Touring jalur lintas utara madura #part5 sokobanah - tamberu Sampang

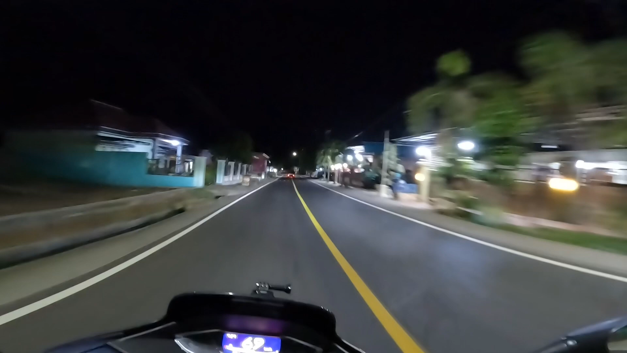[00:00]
Ini saya sudah nyampe di ini, bentar lagi masuk di area pasar Batu Lengir.
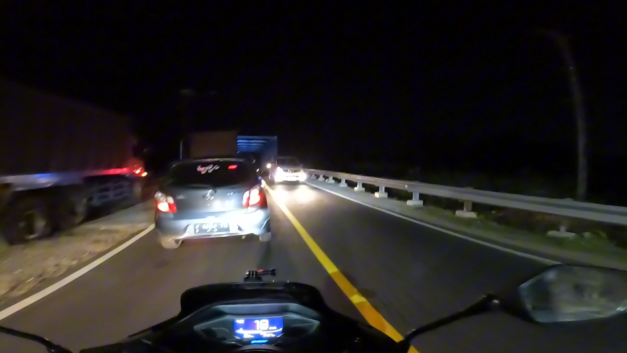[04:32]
Apa ini, Mat, kendaraan yang lewat seperti ini, Mat, nih 8 roda belakangnya nih, jalannya kecil.
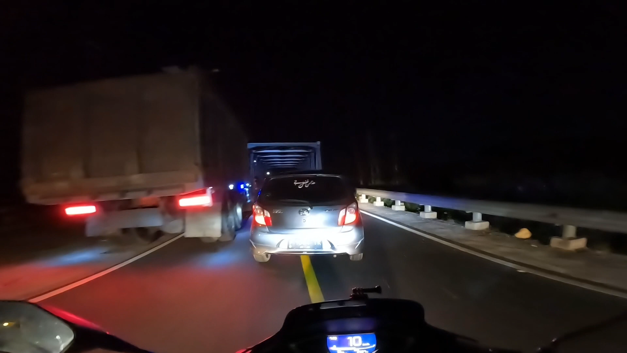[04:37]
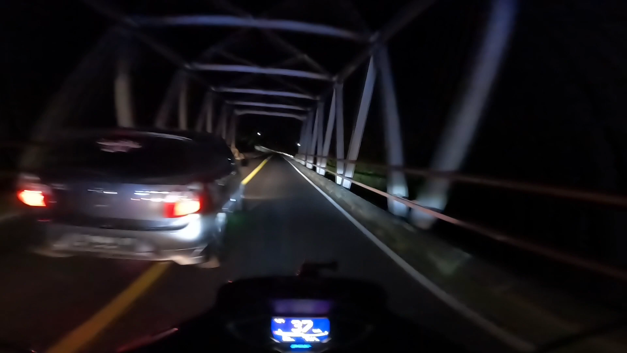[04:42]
Udahlah, ya, begitulah mungkin. Nah, lanjut, ya.
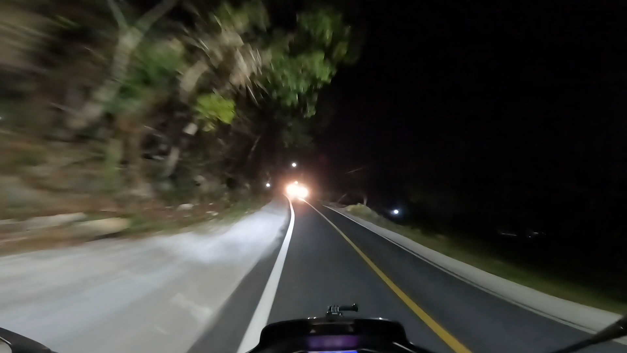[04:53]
Kalau padat penerangan jalan seperti ini, Mat, jin-jinnya pada kabur, Mat. gak bakal nongkrong di pinggir jalan lagi. Ini saya sudah nyampe di ini, bentar lagi masuk di area pasar Batu Lengir. Tolengir kata orang Madura, Mat. Tolengir gitu. Ini pickup yang tadi.
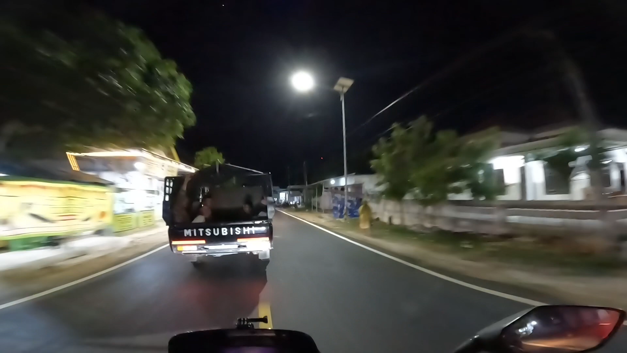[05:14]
Ini pickup yang tadi, Mat. Saya ya. Beda kali, Mat. Beda apa itu, Mat? Ini pasarnya, pasar Batu Lengir. Udah kita lurus yuk.
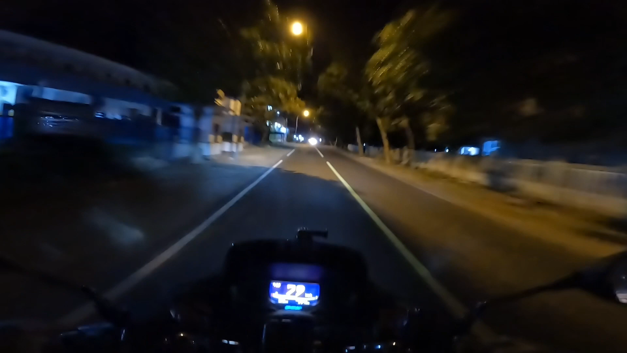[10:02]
akibat penerangan jalannya nggak ada lagi ini.
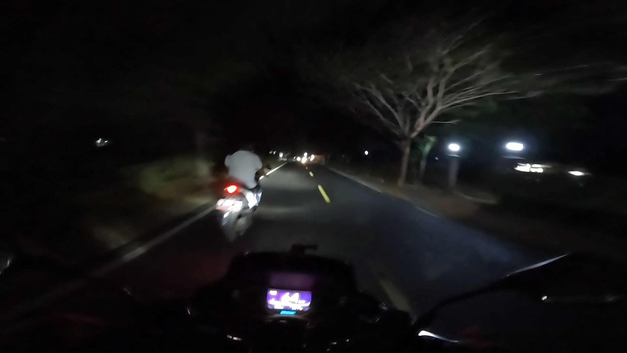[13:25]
Tambru. Ini masih Kabupaten Sampang, Mat. Masih Kabupaten Sampang.